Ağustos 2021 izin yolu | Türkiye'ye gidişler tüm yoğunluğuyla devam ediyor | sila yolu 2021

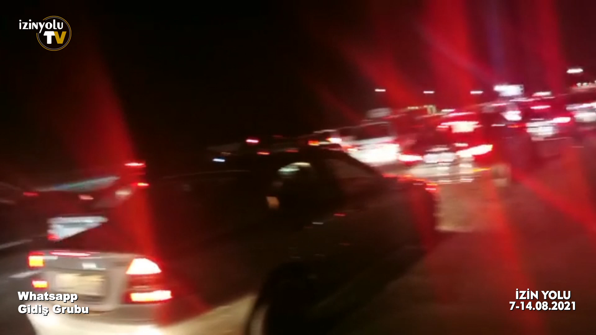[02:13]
Şu an Sırbistan Bulgaristan gümrük kapısındayım. Bayağı yoğunluk var. Allah herkesin yardımcısı olsun.
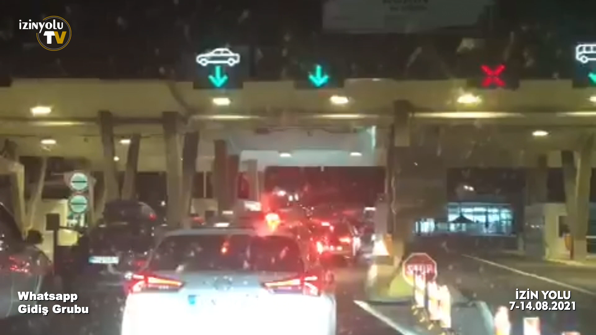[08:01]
Arkadaşlar burası Sırbistan-Bulgaristan kapısı. Sırbistan tarafında hiç araç yok gibi. Önümde 4 tane araç var. Eğer ki kalabalık diye gelmemek isteyen varsa bence gelsin. Yani bayağı boş ama tabii Sırp'tan sonra Bulgarları bilmiyorum. Ama görünüyor ki fazla bir yoğunluk yok burada. İsteyen gelebilir yani.
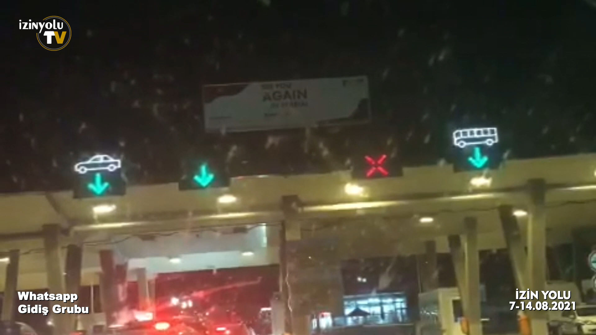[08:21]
Bu saatte koş yani onu söyleyeyim. Zerbiye'nin çıkış önümüzde 4 araba, 6 araba var.
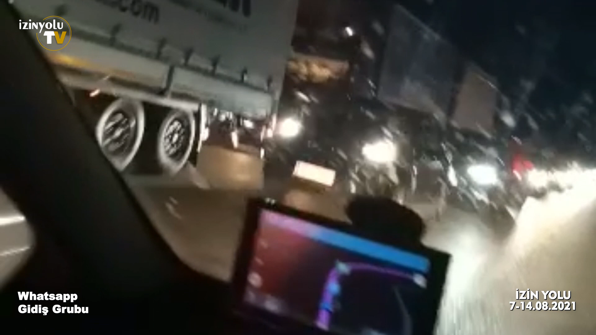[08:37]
10 dakika falan sürdü aşağı yukarı.
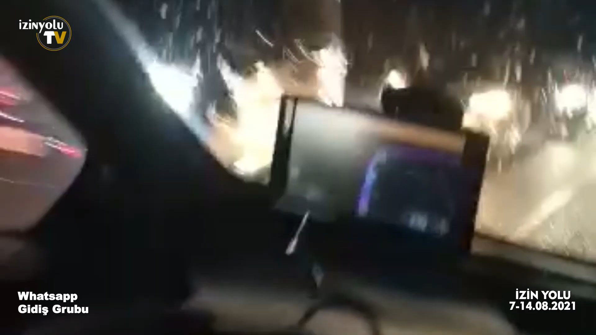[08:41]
Ama çıkış gördüğünüz gibi bayağı bir kalabalık.
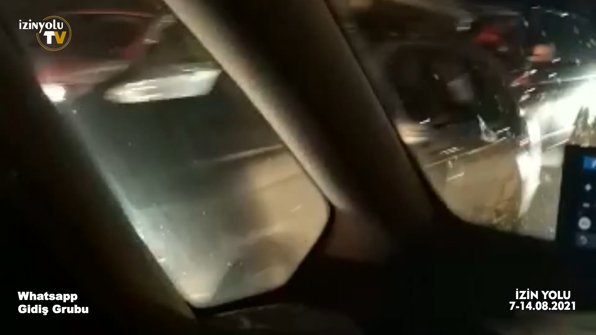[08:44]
Hemen hemen iki arabadan birini de çeviriyorlar. Herkese hayırlı yolculuklar.
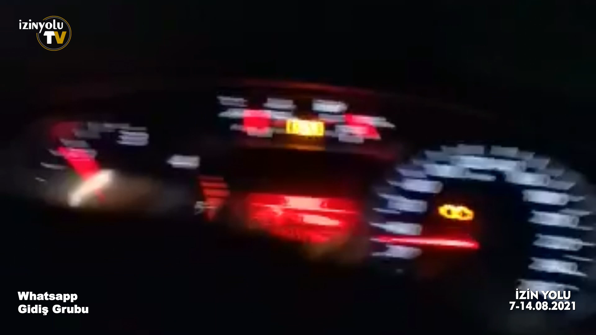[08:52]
Merhaba izin yolu arkadaşları. Almanya'dan Türkiye'ye doğru istikamet ediyoruz. Röske kapısına geldik. Macar tarafındayız. Önümüzde 3 kişi var.
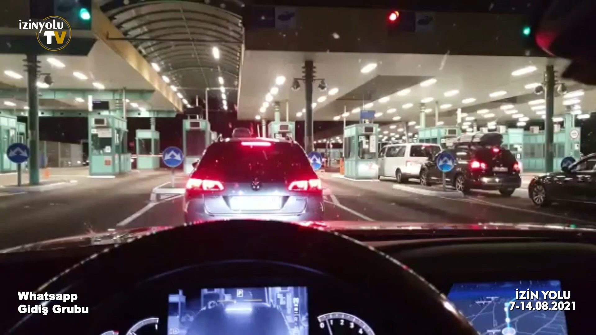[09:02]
Bugün kaç Ağustos aşkım? 12 Ağustos. Saat 9. 9.30. Herkese kolay gelsin. Hayırlı yolculuklar. 12 Ağustos. Saat 10. Sırbistan Macaristan yönü bayağı kalabalık. Ters yön boş.
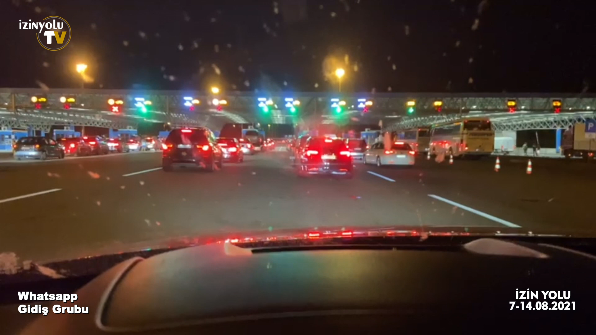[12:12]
Hırvatistan, Sırbistan sınırına girdik. Hırvatistan'dan çıkıyoruz. Görüldüğü gibi fazla bekleyen yok.